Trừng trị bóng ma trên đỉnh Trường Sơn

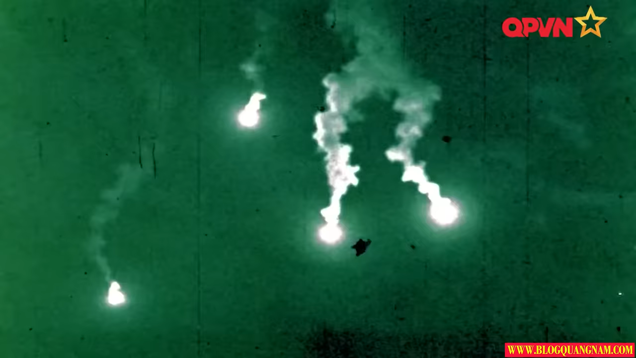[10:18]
Thì nó thả phố sáng và liên tục như thế này, trên đường trực xuất thì sáng sức chuốt.
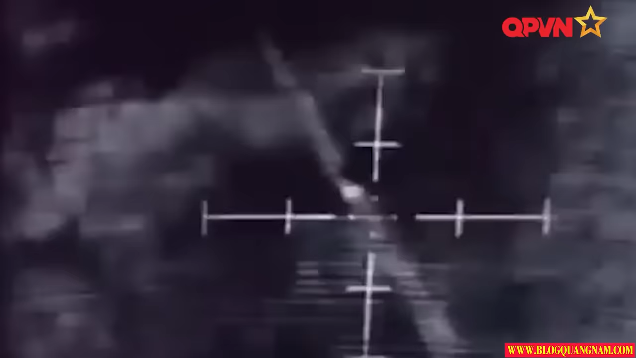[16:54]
Nó tính toán thay đổi các tham số sao cho phù hợp với điều kiện bay, sức gió, tốc độ, độ cao.
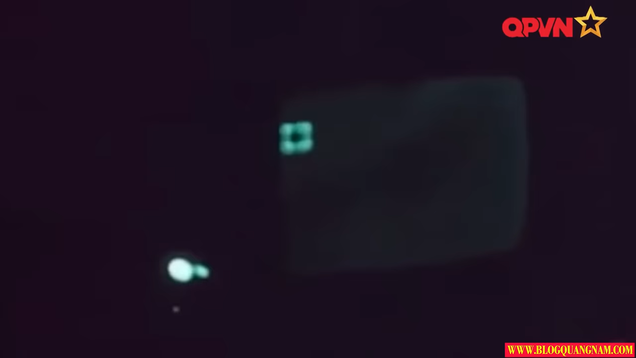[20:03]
Nó rất nhạy, có thể phát hiện sớm, chính xác trong môi trường nhiều vật chán cản.
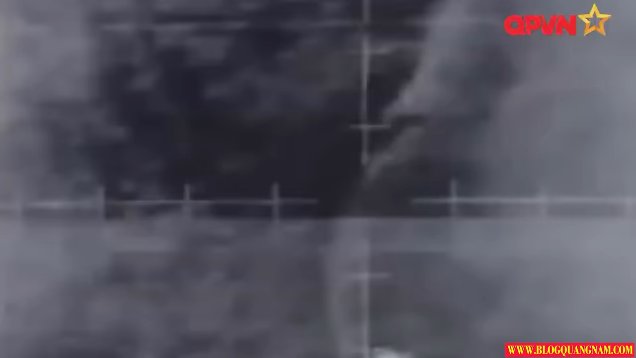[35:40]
Rất là bên đêm nó vẫn thấy.